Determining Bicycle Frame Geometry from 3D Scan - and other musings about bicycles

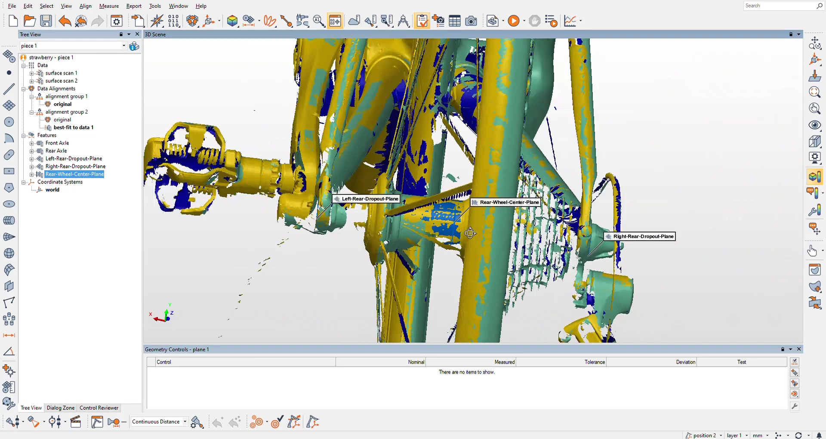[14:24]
Should be in the center of the wheel. And now what I'm curious about
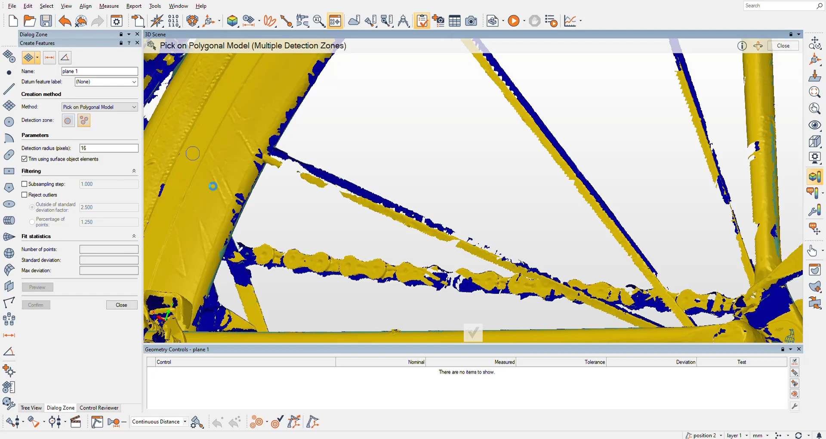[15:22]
see what Polyworks can grab. Holy cow, it grabbed the whole thing. That is sweet.
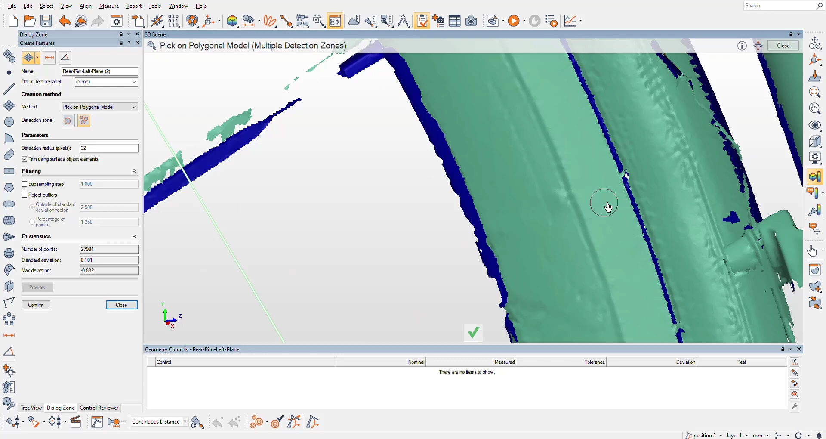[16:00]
Holy cow, it grabbed most of that. And we're gonna give it, I'm gonna do the old shift click and add, say no, you get that whole plane. Now this, I mean, I don't know which, those little tiny, yeah, that's pretty crap.
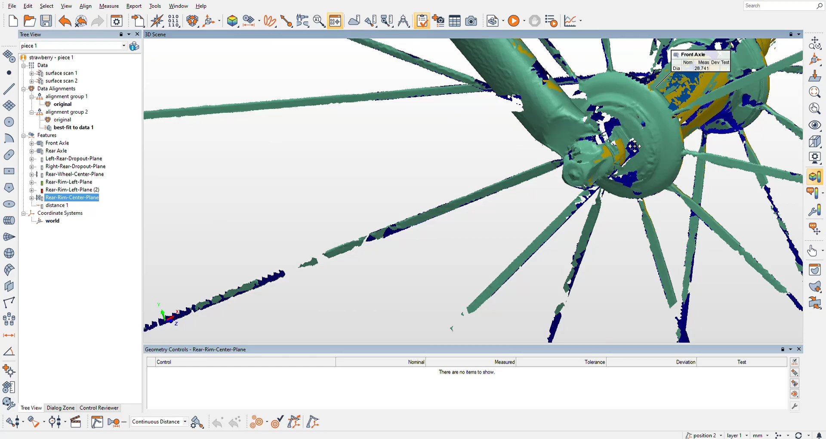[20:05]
I'm gonna have to go off the rim because I don't really, there's not anything flat here.
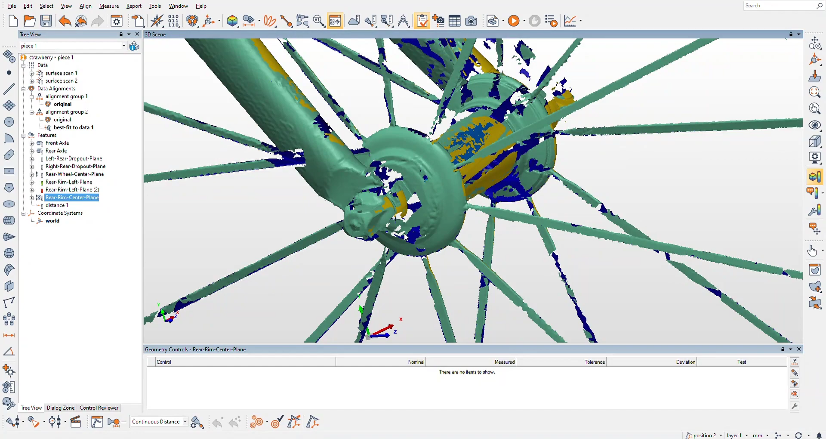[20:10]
I mean, you could argue that I could try to do something here, but there's nothing, there's gonna be nothing to grab a center point.
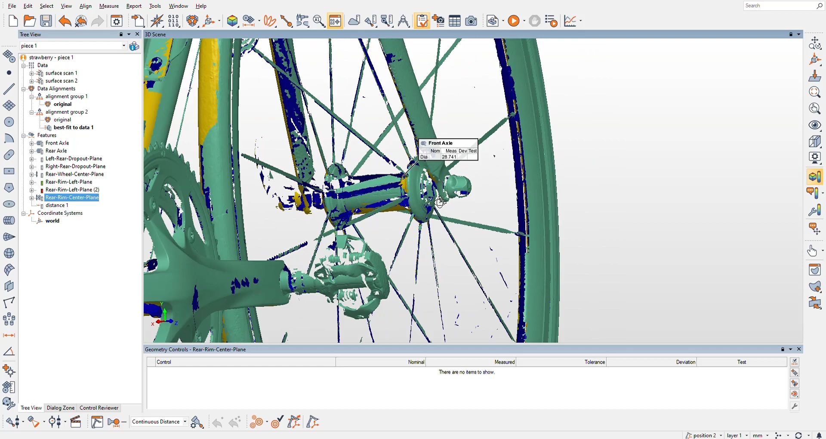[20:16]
So I'm just gonna use that rear rim center plane, cool,
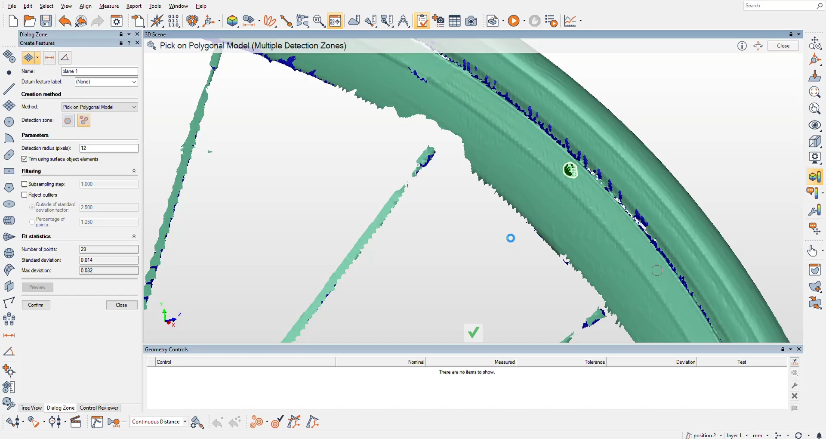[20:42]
I'm gonna grab this rim. Oh man, come on, Polyworks. There it is. And I grabbed about 90% of it, and we're just gonna tell it, you almost made it.
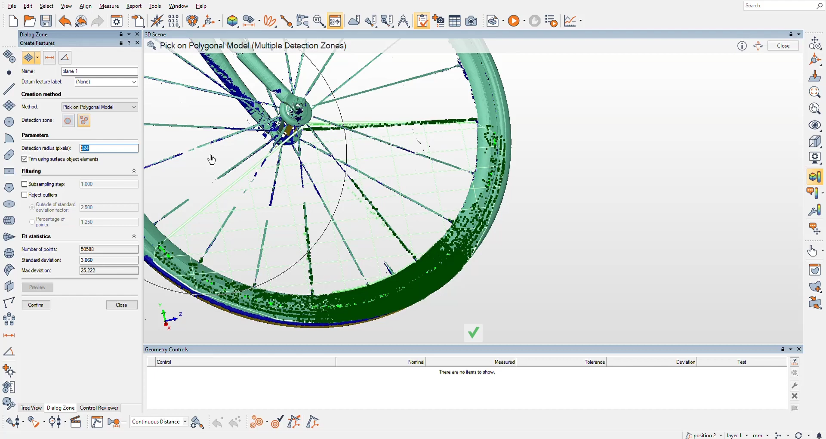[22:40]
Aha! That obviously was what I tuned with my scroll wheel here, so that did not work. And how'd I get such a great extraction my first try?
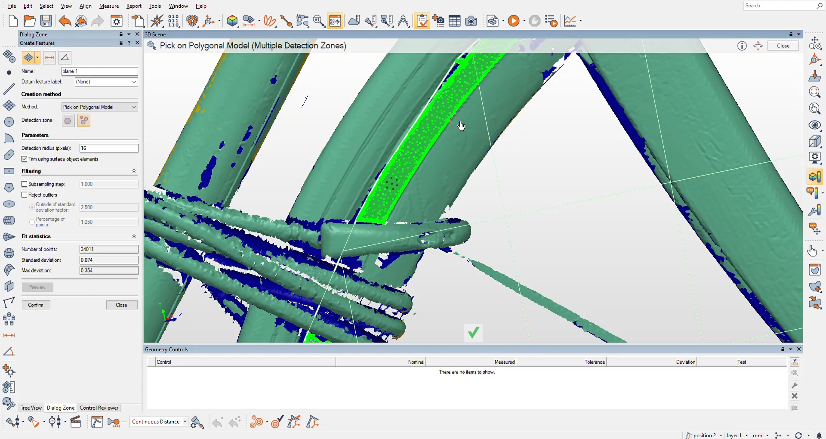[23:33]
I'm gonna try to just grab that last bit, and Polyworks did a great job of that. This is gonna be the front right
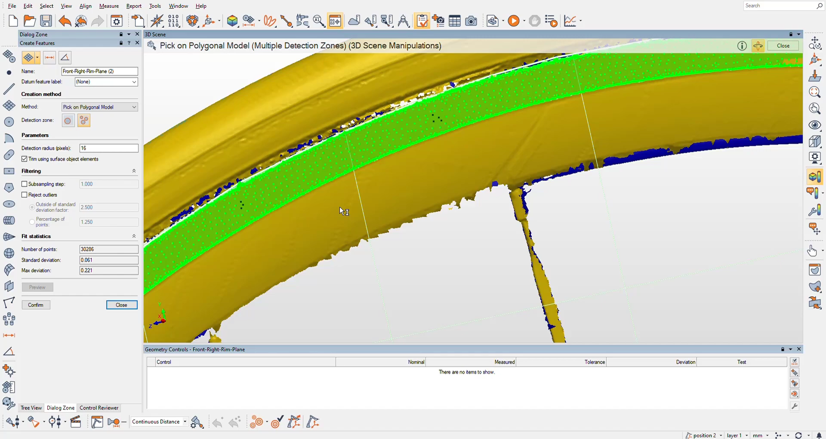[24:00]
yes, big rim plane. Oh man, perfect.
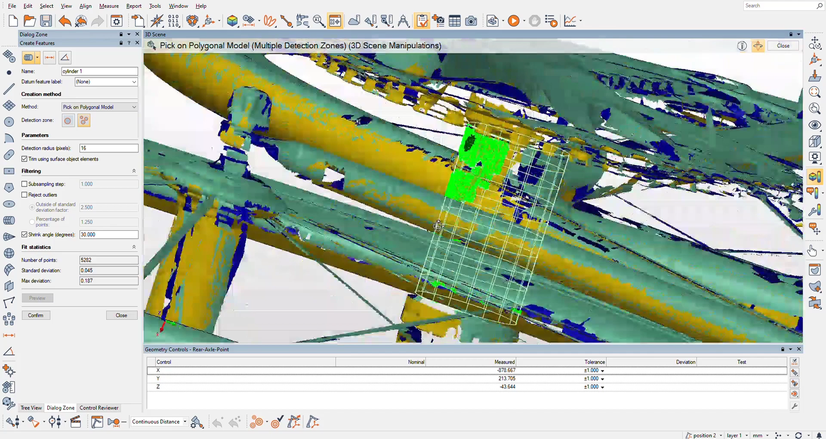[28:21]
I'd say Polyworks did pretty good there. We could guide it a tad bit.
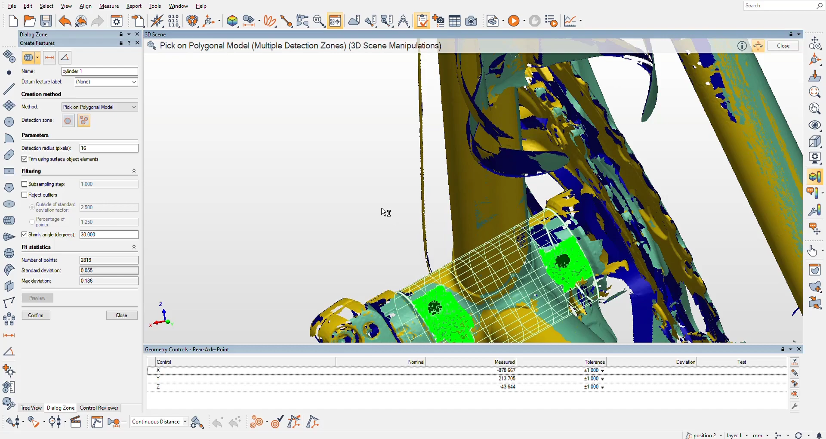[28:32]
I don't know if we'll get better than what it kind of figured out there. Yeah, use that. Excellent. Yeah, that's good. We got pretty good coverage around the cylinder there.
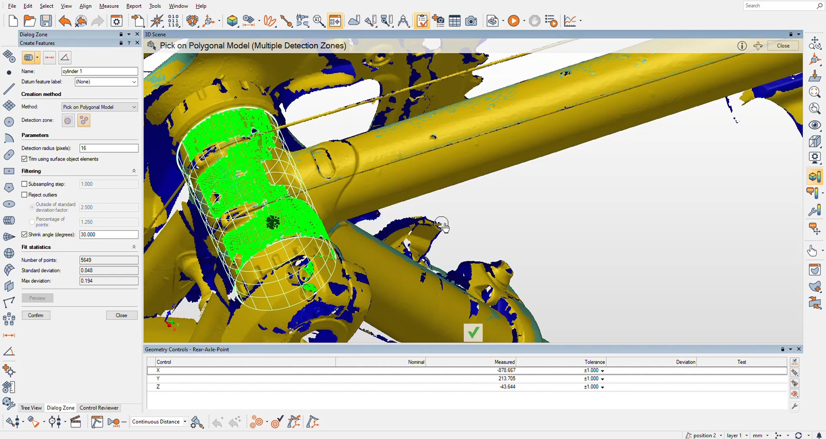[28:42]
So we will confirm that. I'd like to go ahead and hit these tubes just because they're pretty sweet. And hit that tube.
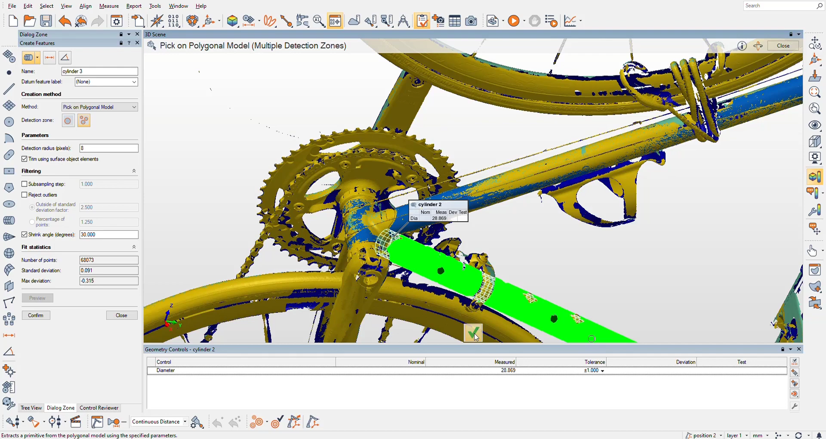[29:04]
Let's see, did it grab? Yeah, it grabbed the tubes. Did a great job. Oh, not naming these things.
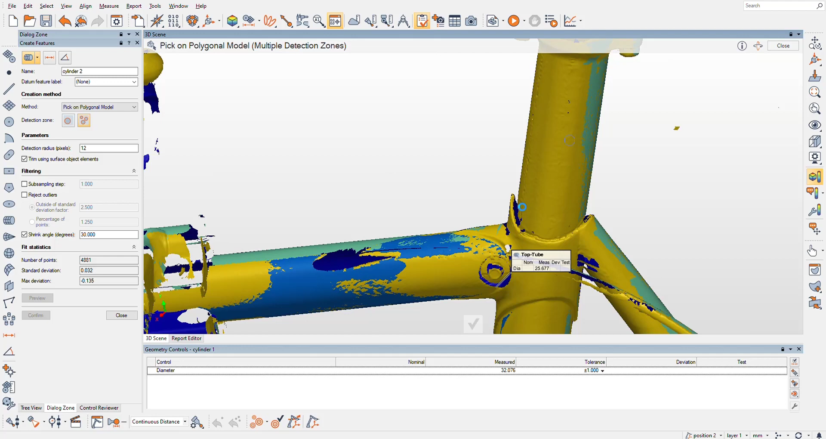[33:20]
I'll name it. It's a miracle seat post. Cool.
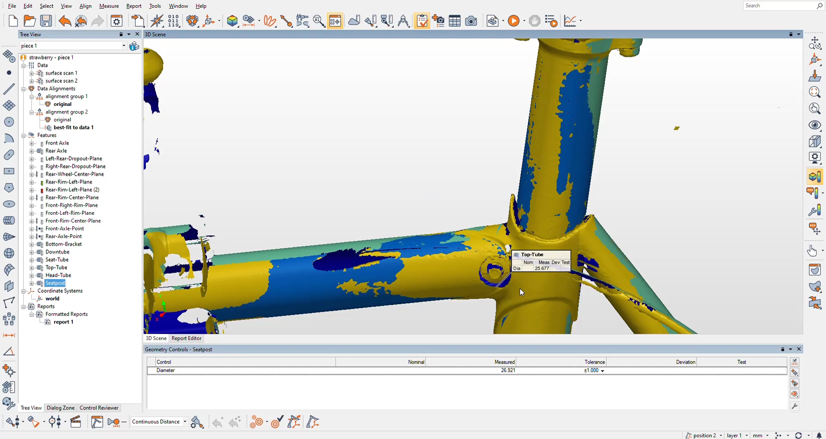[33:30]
Actually, yeah, here's like a cool feature of this bike is it's got an integrated seat clamp like built into the frame. Pretty cool for the late 80s, I think, when this bike was built.
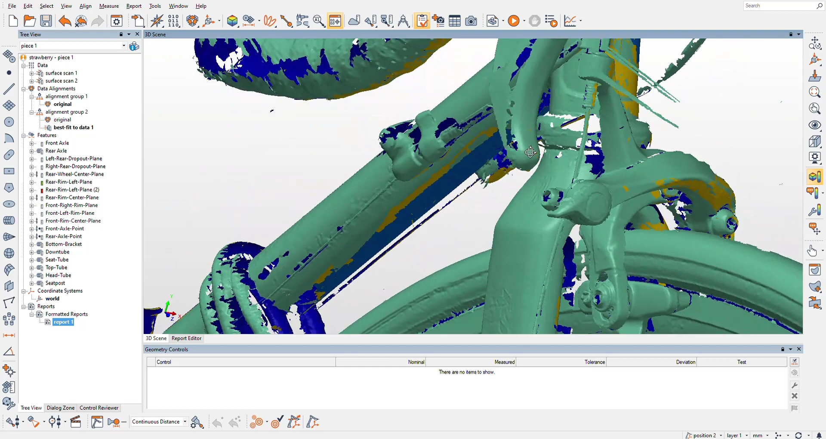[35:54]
how to measure the fork length on this. But to the crown or to the head tube?
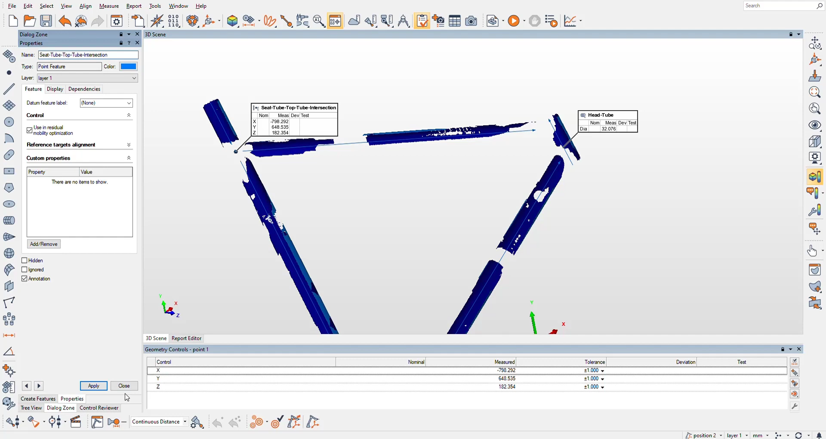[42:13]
seat. Tube, top tube intersection. Why not? Cool. So now we gotta keep chugging along here. We gotta do the head tube to top tube, and we'll call that top tube head tube intersection. Cool. I don't actually think there's any measurement that the
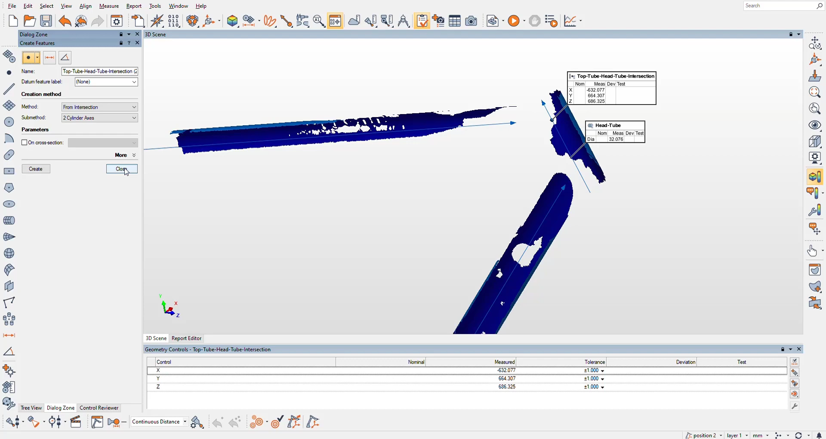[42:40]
needs the like the down tube just is just there to hold things, I think.